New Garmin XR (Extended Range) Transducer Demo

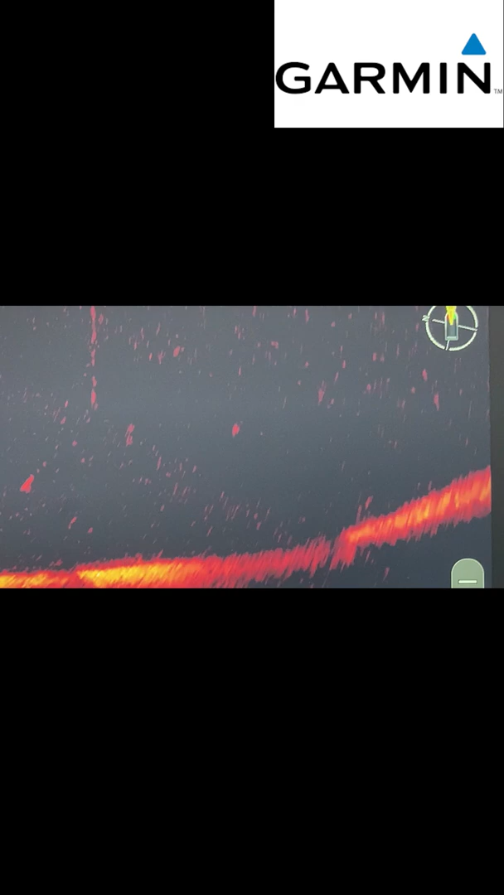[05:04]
around the bait but I couldn't do this with my 34 so this is definitely advantage especially with two days of practice on the Tackle Warehouse Pro Circuit we only get two days of practice so anything that I can
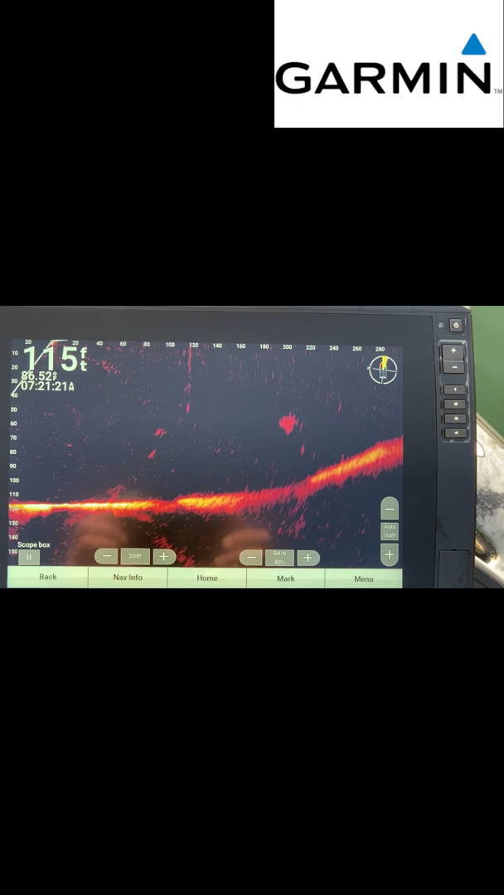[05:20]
use to help expedite things and to be more efficient during my practice time is definitely gonna help me so.
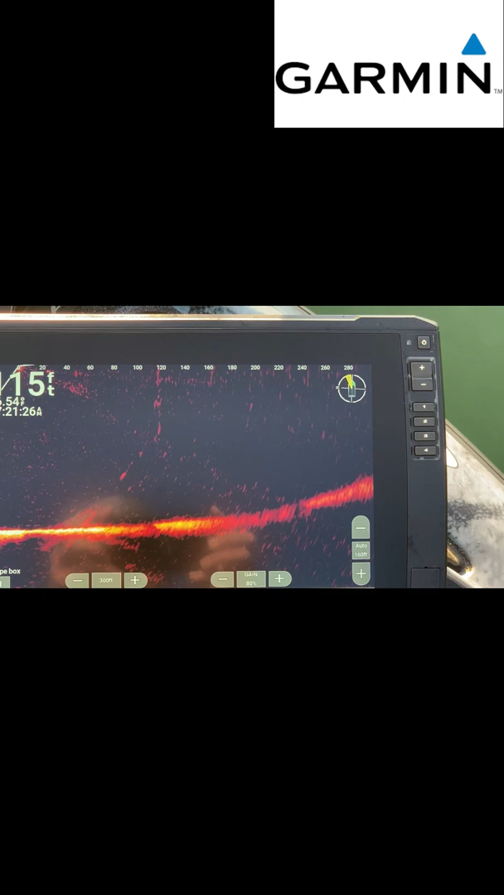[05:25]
Trying to find more bait out further so there's some. That's out about 220-240.
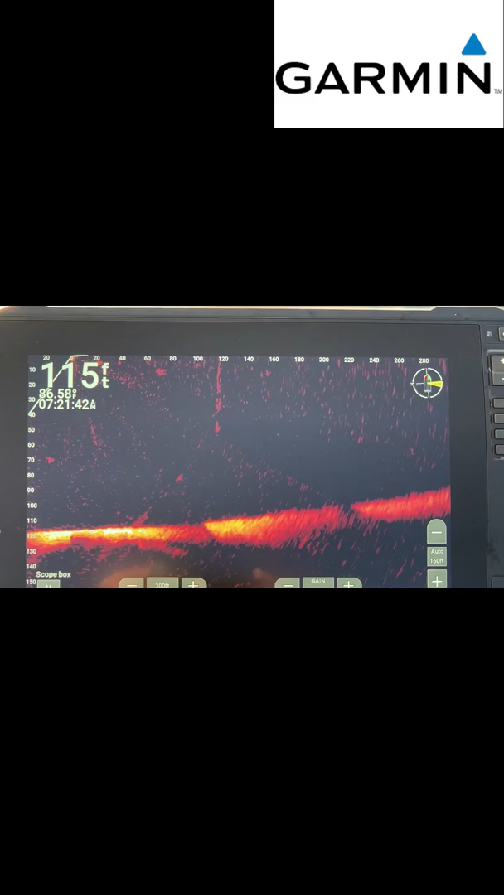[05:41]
On screen: depth 115 ft, water 86.58°F
It shoots out to 500 feet I haven't I haven't found anything out there for you but I'm gonna shoot it I'm gonna switch it to 500 feet and see what happens.
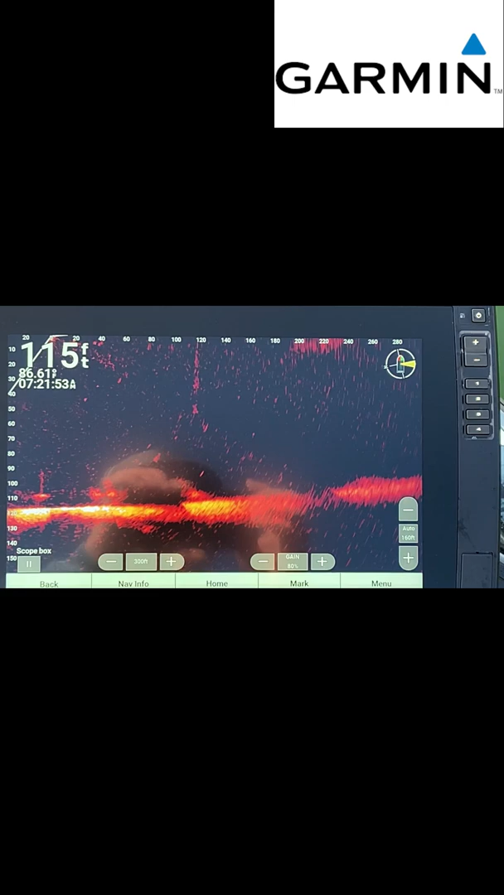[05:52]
All right I shot it out to 500 feet and I had to turn everything way down
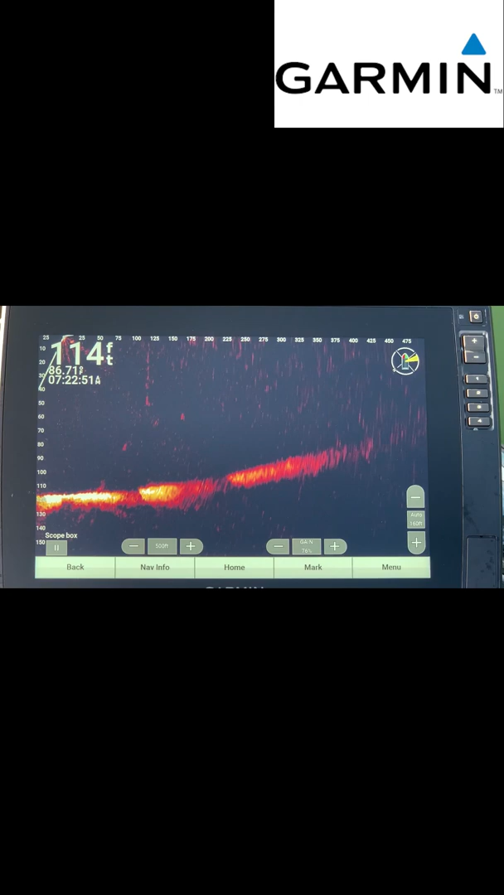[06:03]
On screen: depth 114 ft
color gain and color limit but you can still see out. You can see the bottom all the way out to 500 feet that's for sure there's
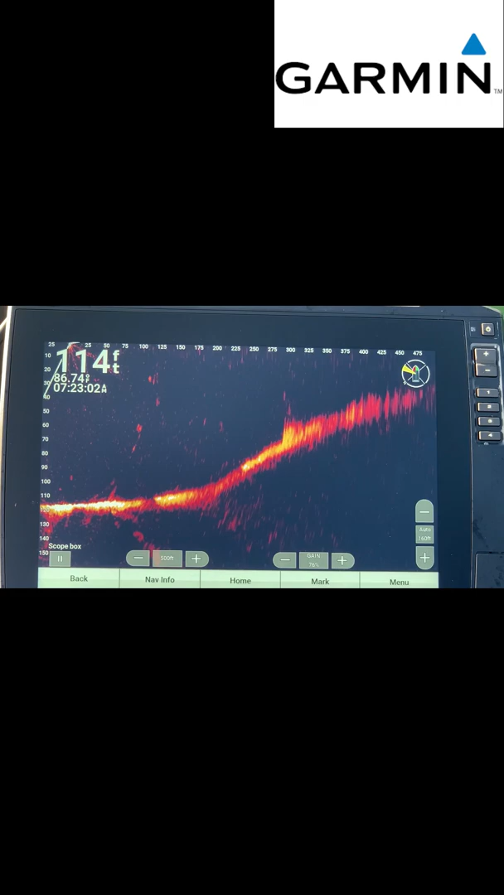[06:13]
On screen: depth 114 ft
something right there I don't know what it is
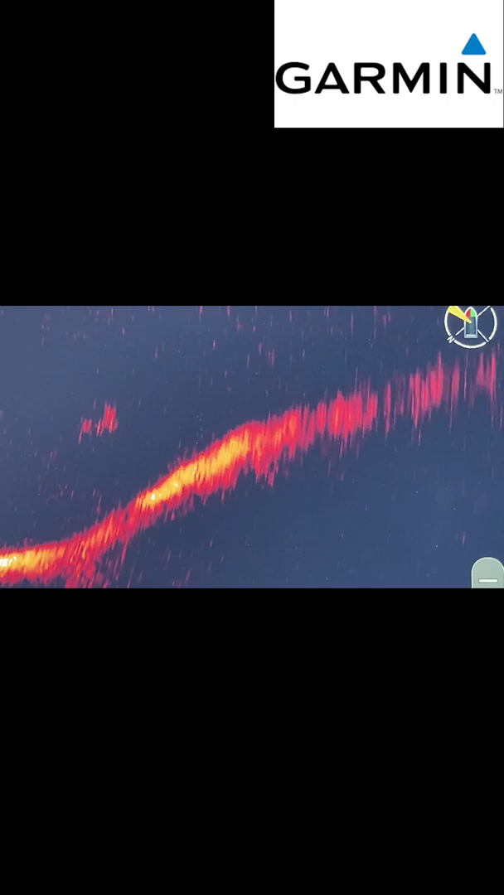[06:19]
it looks like a brush pile
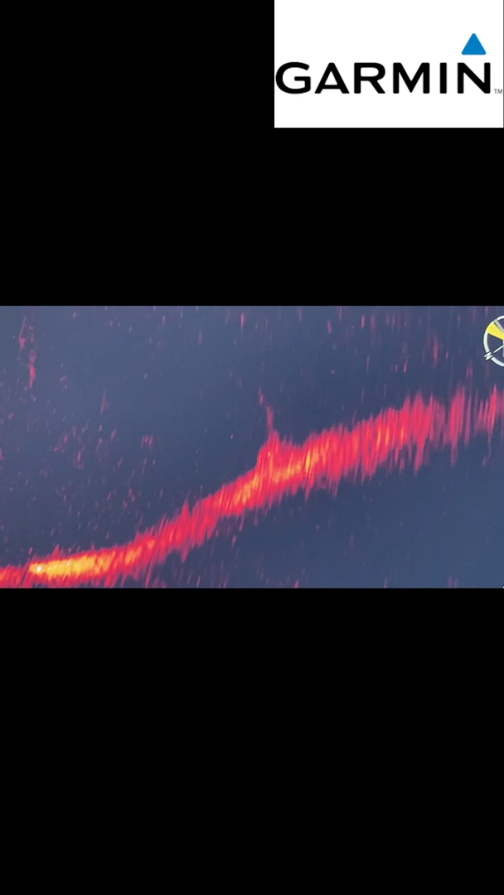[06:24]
or something looks too big to be a brush pile
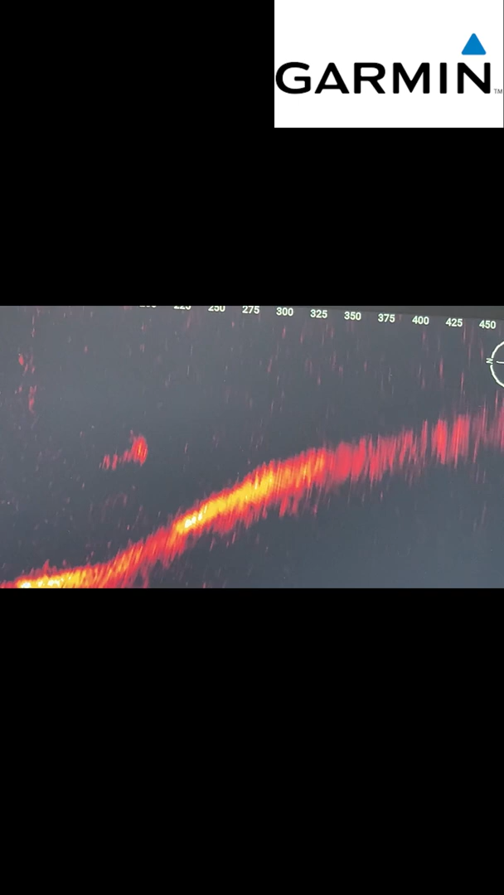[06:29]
So we'll go investigate see what we can find.
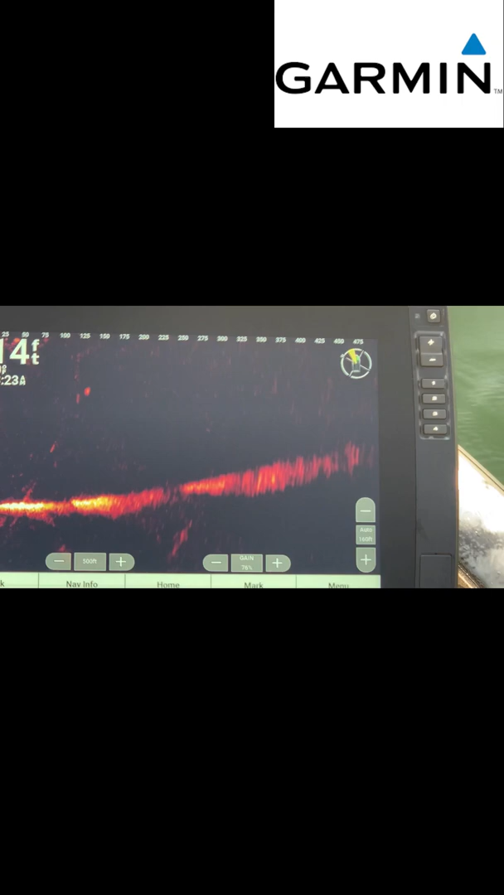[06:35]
Might have just found something cool with the new transducer.
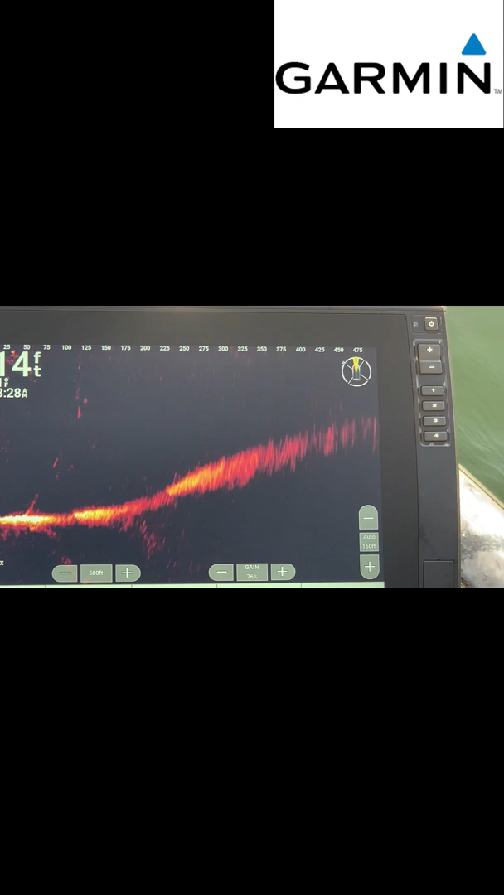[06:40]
So this is pretty cool I was just scanning around messing around out in the deepest part of the lake and I found a sailboat. You can see the mast you can see the boat it's sticking straight up it's a big sucker too I mean if it's down from the bottom of the lake 80 50 I mean the sails 30 feet high so 50 to yeah at least
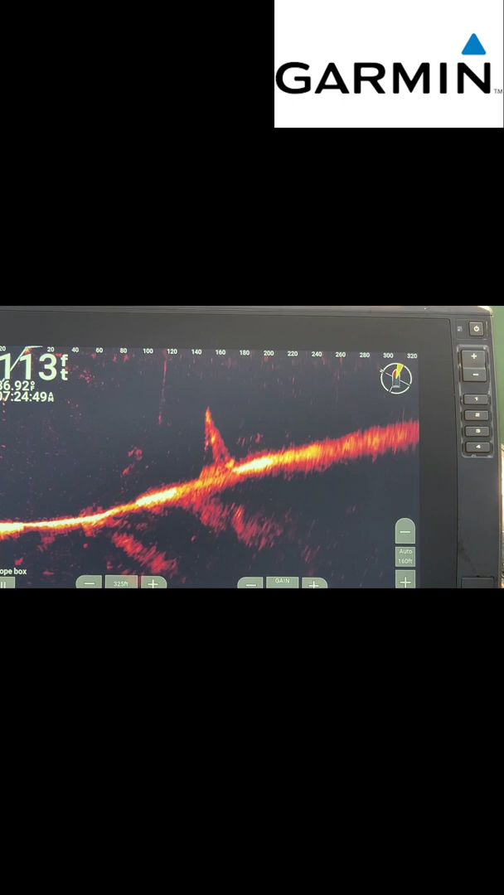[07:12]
but you can see it's a sailboat right there I'm gonna
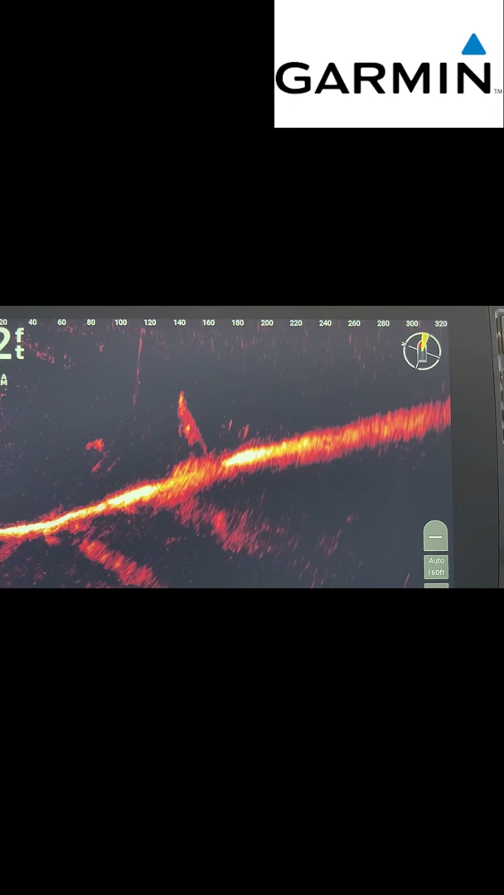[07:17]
call somebody and let them know there's a sailboat at the bottom of the lake I don't know that they'll do anything about it but somebody's missing the sailboat I know exactly where it is there's a bunch of bait around it too like the fish are already using it it must have been there it must must have been here for a while but yeah you can see it I'm gonna look at my downs around my side view too and see if I can see it but that's pretty cool
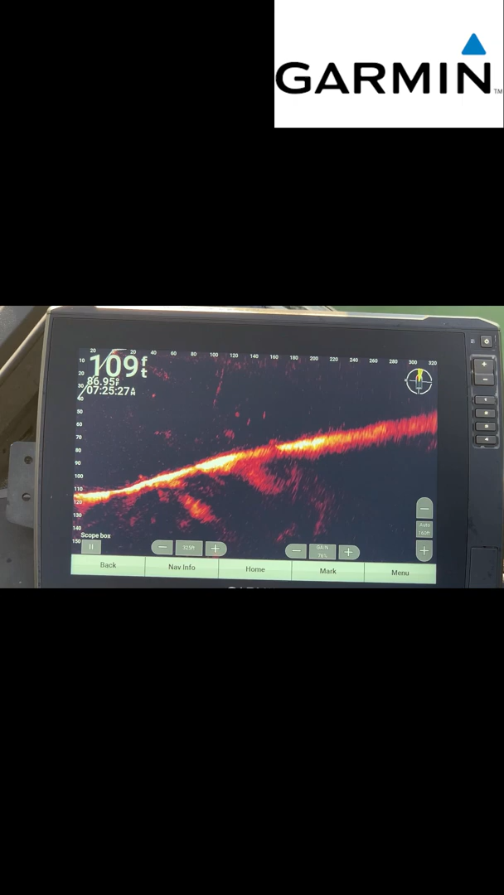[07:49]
On screen: depth 109 ft
that's over 100 feet out and I'm picking it up pretty good so I don't think I could do that with my 34 cool well I'm gonna try uh perspective mode and in down imaging and and see uh see how it does
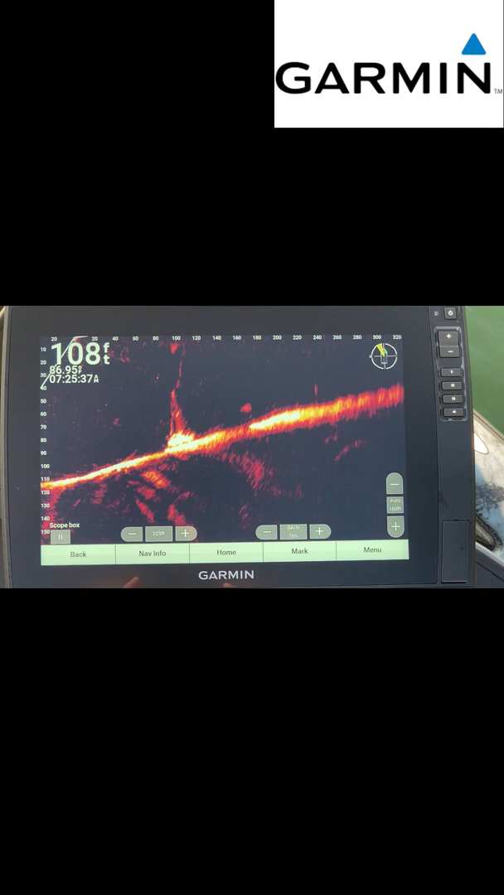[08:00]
On screen: depth 108 ft, water 86.95°F
all right so I switched it over to down imaging and
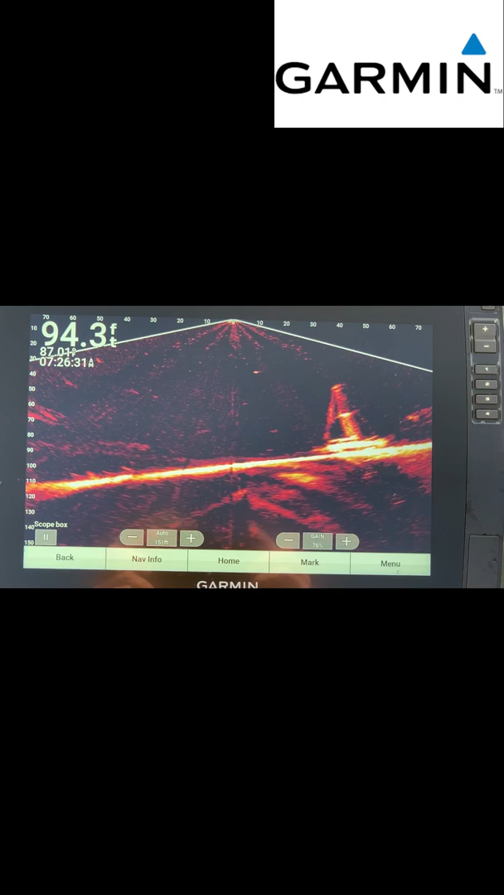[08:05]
On screen: depth 94.3 ft
I mean that thing's 40 feet out from the boat and you can see everything
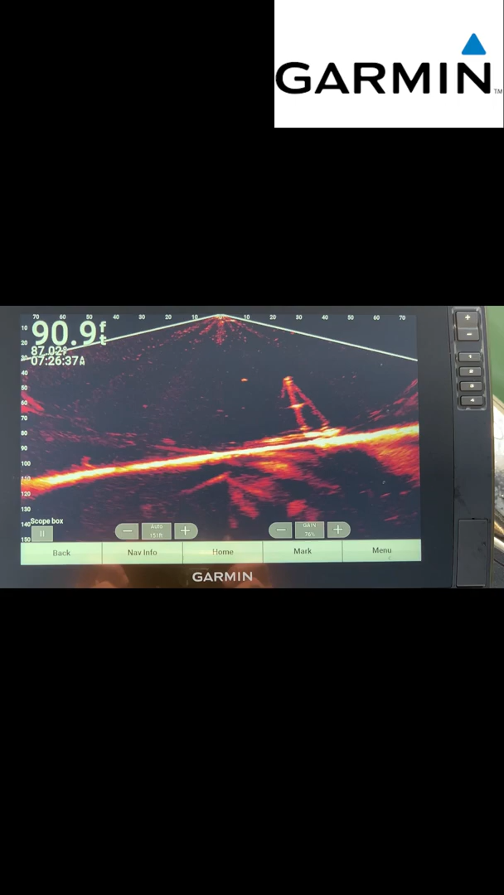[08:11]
On screen: depth 90.9 ft
I'm trying to get right over it and see what happens I don't know what the image will do it may distort